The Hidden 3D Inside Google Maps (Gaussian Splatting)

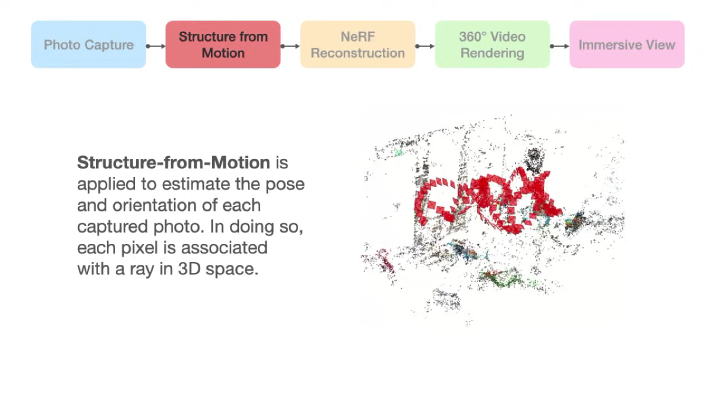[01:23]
Once the camera poses are set, they use the information paired with the images to reconstruct a Nerf on Google's fleet of GPUs.
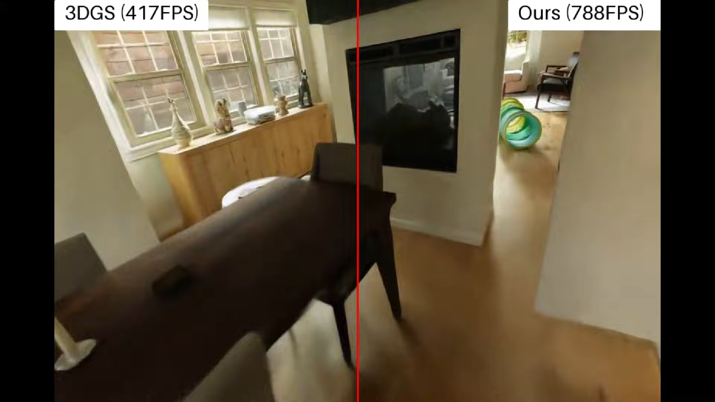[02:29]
Rad Splat is training a Nerf using Google's state-of-the-art method, Zip Nerf, and then uses that Nerf to train a Splat. But why would Google do that?